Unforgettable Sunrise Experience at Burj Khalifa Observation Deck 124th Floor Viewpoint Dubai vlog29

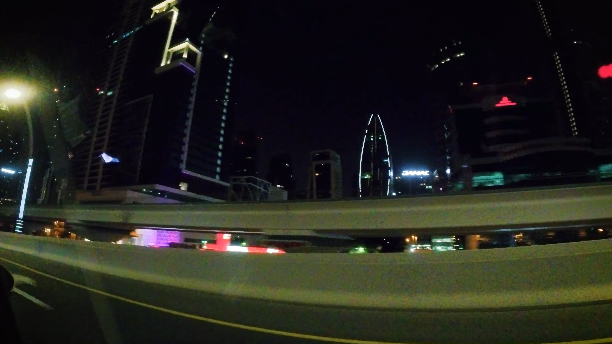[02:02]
लेफ्ट साइड में आपको थोड़ी दूर ये चौंकता चौंकता सबसे ऊंचा बिल्डिंग दिख रहा होगा, वही था बुर्ज खलीफा।